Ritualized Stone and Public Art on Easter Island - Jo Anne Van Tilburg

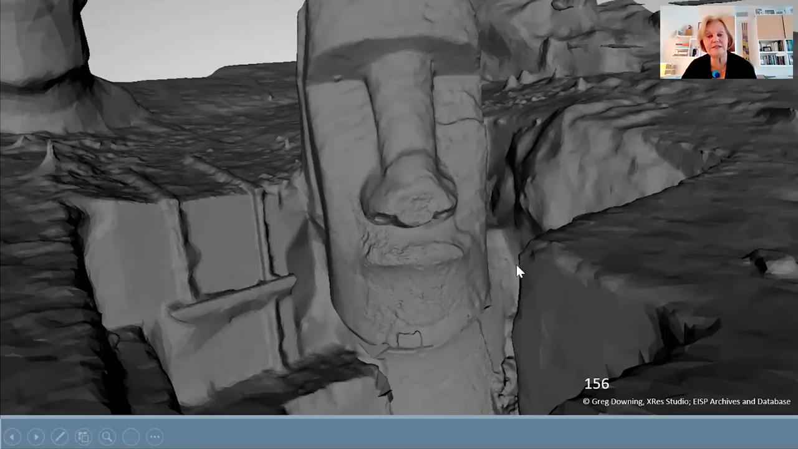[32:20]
And with the help of Greg Downing, we have done certain kinds of 3D visualization of the excavation, which has been very helpful. And specifically focused, which was one of, actually,